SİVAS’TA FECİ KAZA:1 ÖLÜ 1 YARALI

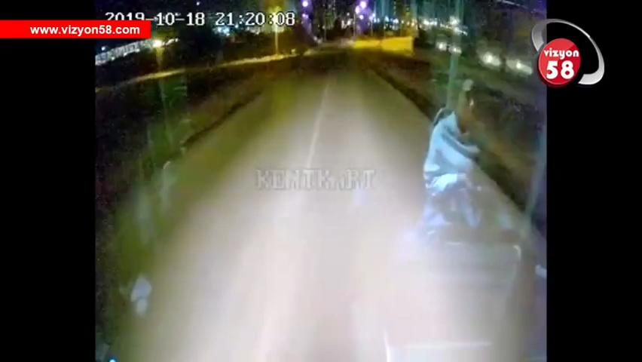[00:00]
Sivas'ta otomobilde çarpıştıktan sonra devrilen halk otobüsünde bir yolcu öldü. Sürücü yaralandı. Mustafa Başpınar yönetimindeki 58H0067 plakalı halk otobüsü,
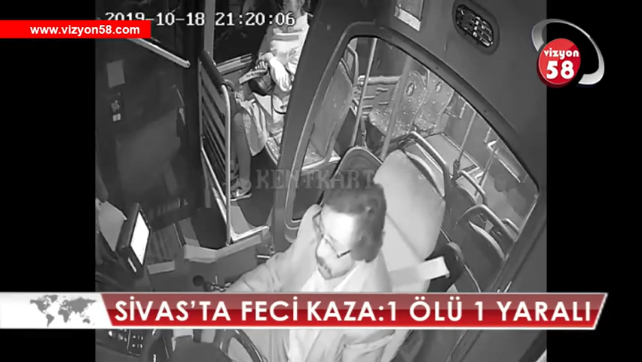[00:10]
Eğriköprü mahallesi İsmet Yılmaz Caddesi yakınlarında sürücüsünün ismi henüz öğrenilemeyen 58MA0095 plakalı otomobilde çarpıştı. Çarpışmanın etkisiyle halk otobüsü boş araziye devrildi.